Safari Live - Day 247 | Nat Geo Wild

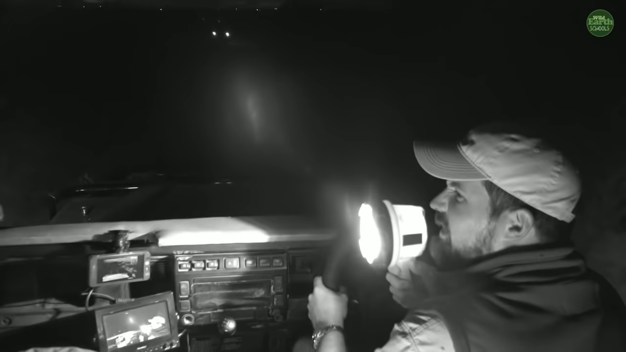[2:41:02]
and the meat was almost like liquid because it was so rotten, and the lions were almost drinking the giraffe rather than actually eating it.
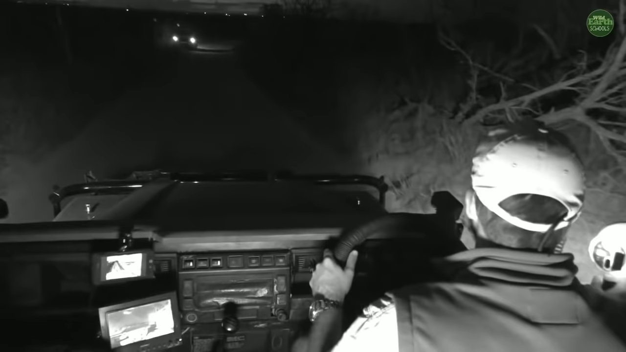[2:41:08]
It was very gross. gross. So that was pretty disgusting. What else have I seen that's very gross? Now we're just going to go past a car. We're on the main road that goes to the camps, and so there's sometimes a little bit of traffic in this particular area. Now I'm just looking around to see no sign of our male leopard here.
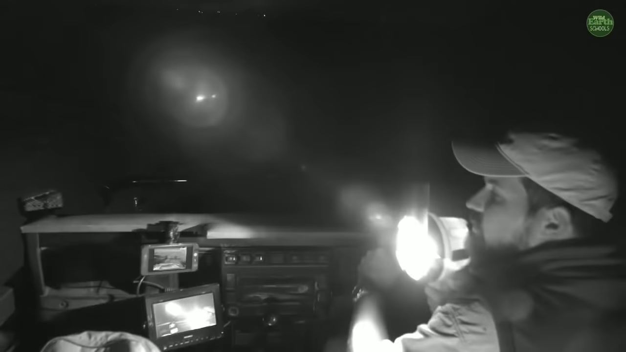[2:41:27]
I wonder where he went. What else was gross that I've seen? Lots of things, I suppose. There's lots of things with animals eating other animals. I've also seen, now this is probably one of the grossest things actually I've seen, is that out here, lions go to the toilet, right? And normally when they go to the toilet, it's after a big meal. And a few years ago, we had a drought, and that means that it was very, very dry around here.
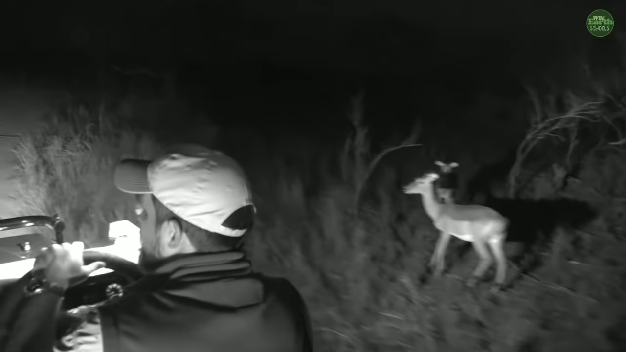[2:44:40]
because I think this leopard has run straight this way and is going straight towards where the nyala is. That's what I'm believing. I might be wrong, but we're gonna try. Let's see now, so it would be a little bit further than where we are now. He should be, if he was running, and the wind is actually coming from this direction, so his nose is very sensitive and he can smell these things, and so that's maybe why he's moving quickly in this direction. But hold on, we're almost there.
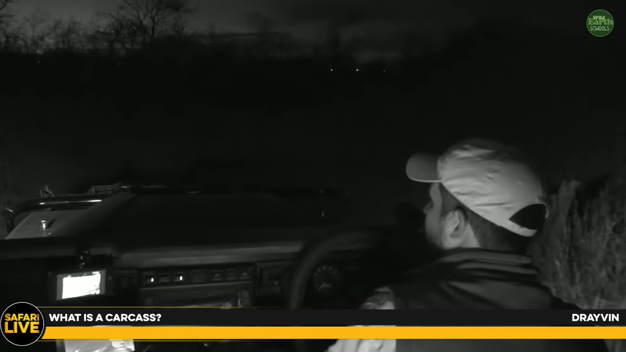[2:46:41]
So it is an animal that has died, that has then, so you see here's the hyena on my right hand side, and I'm going to show you now, we're going to park nicely so we can actually see where the carcass is, so I can show you what a carcass really looks like. There we go, there's the carcass there.
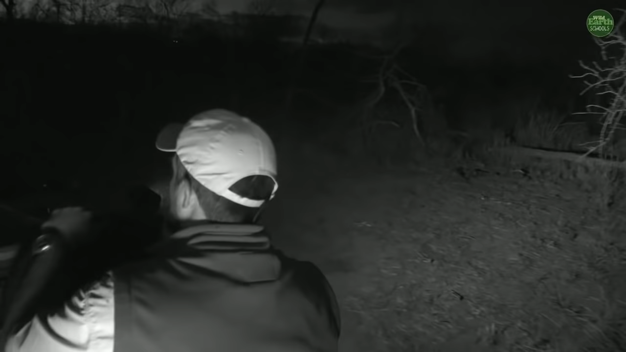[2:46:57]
It doesn't look like anything much at the moment, because it's kind of
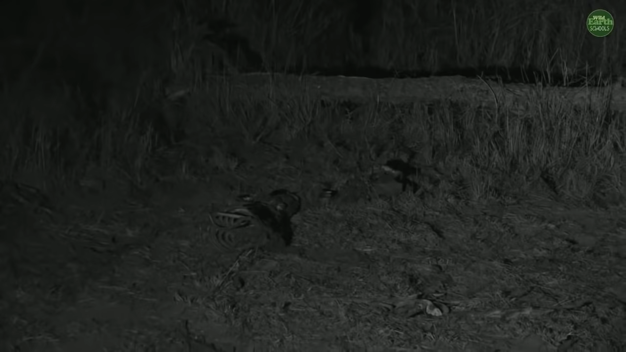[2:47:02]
all dead and has been eaten, but that was what was once an antelope called a nyala. So unfortunately that antelope has been eaten by lots of hyenas and dragged around, and that's why it no longer really resembles an antelope anymore. But I'm pretty sure this is where our leopard is coming. So what I'm going to do is I'm just going to go around, because there in the distance is a hyena with its little one.
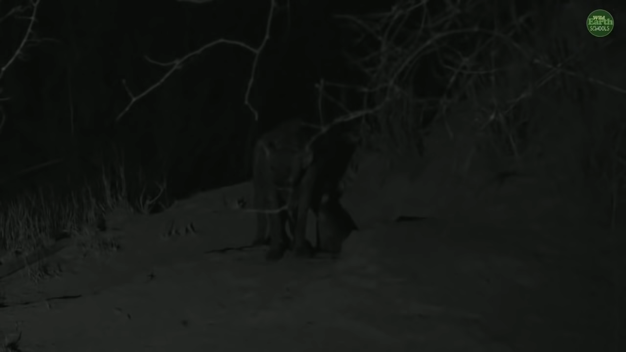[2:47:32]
That's where the baby is. Now, of course, there's a leopard that might come this direction. This mother would be very protective of that baby and will fight with that leopard. And it's going to be very dangerous for that little cub, as well as for even the leopard itself, because a mother hyena is super protective. And I'm pretty sure this leopard has smelt this carcass, because it's not far from where we were. And I'm pretty sure he's going to run in this direction. There we go.
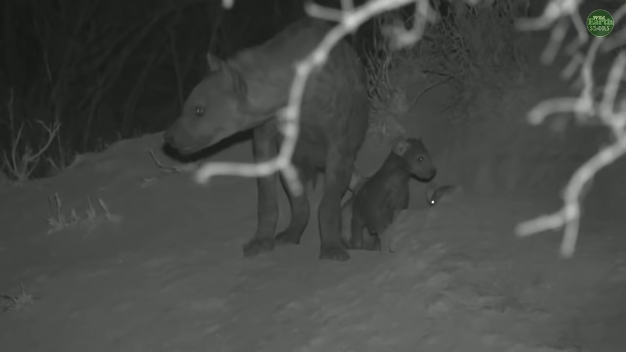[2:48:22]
it allows us to see these animals in complete dark. So now I'm not shining any lights on them, which means I'm not affecting their eyes in any way at all. Now you'll see there's actually three of these little ones that are coming out. Do you see that? So there's one that's slightly older, and then it looks like two of around the same age. How cute are they? They're very cute. So this is the little hyena home that they're in. Now, I don't actually know if I want to be here too much, because even if a leopard comes here, it could be dangerous. And I don't want to block the view of this hyena in any way, especially because she's got little ones.
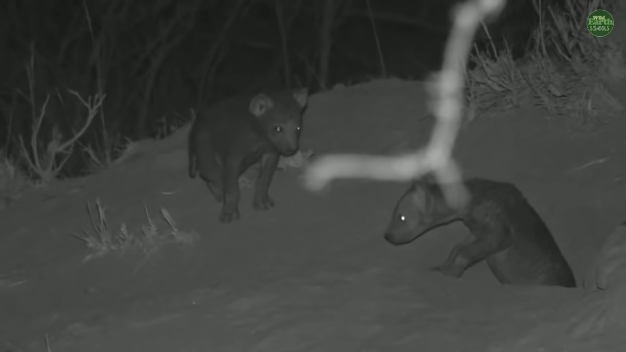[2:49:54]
Hey, little ones. Now those ones probably are about, I would say, 6 to 8 weeks old. The small little brown ones. They haven't got their spots yet. And then you see, look, they're going to come down and suckle now. Let's see if they're allowed to have some milk. And then you've got another one that's slightly bigger, which I would imagine is maybe closer to about 12 weeks old.
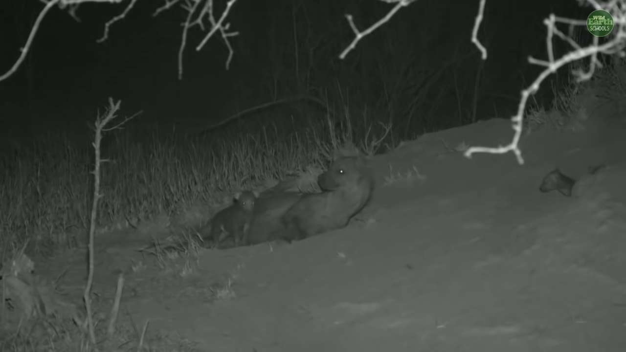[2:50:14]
Now that one's going to go and sit next to mom. That's very special. How cool is that? Very, very lucky to be able to see these things and to be able to watch hyenas with their little babies. It's always nice when an animal is relaxed enough to allow you an intimate view into their life, and even in a place where they have their den site. Now, so far, no sign of this male leopard coming this way. I'm just shining my light every now and then to our left to be able to see what's going on.
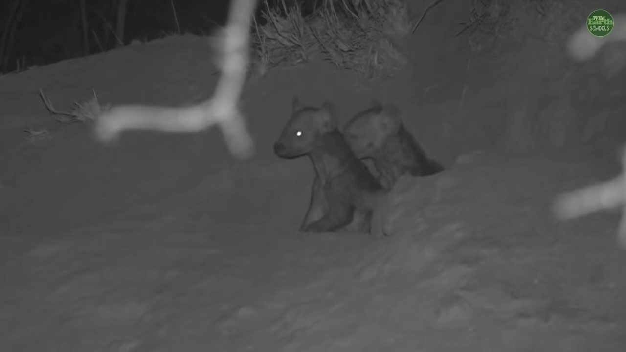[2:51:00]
But look at that, I have got the scrub here. So this is one of the very much clever animals.
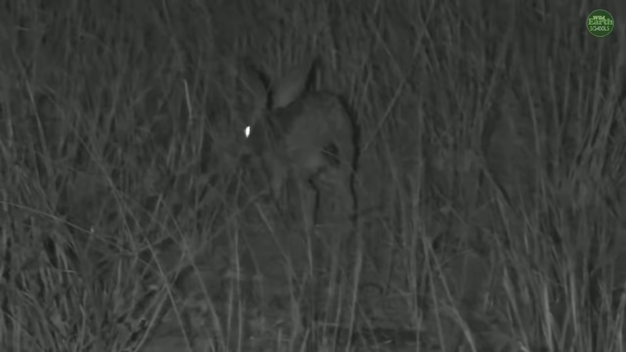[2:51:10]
Look at that. This animal is too fast. When the big animals are coming here, those who attack these kind of small animals, they can go very quickly. And every time when running away, you will see they raise up their tails and show very some white colors underneath the tail, which is there in order to show the others, let's go this side. Clever, isn't it? Look at those big ears. They can hear very, very well when they...
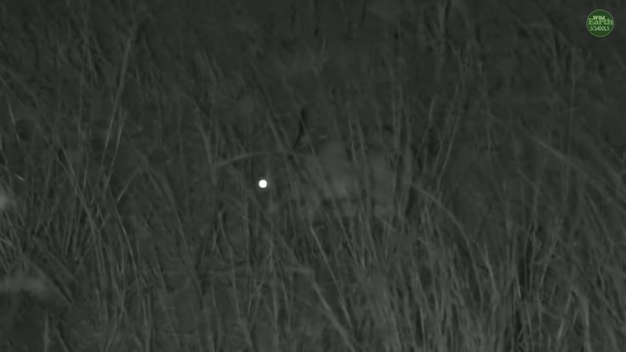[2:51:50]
So they can hear very, very well when something is coming, make use of these very big ears. So you can see that now is the time for the scrub hare to feed. Look at that. You can see the grasses. They're eating from the bottom. So it's not only one scrub hare here. Another one just got disappeared. There were two at the moment. Maybe they are staying as a family and protecting each other when they are feeding now.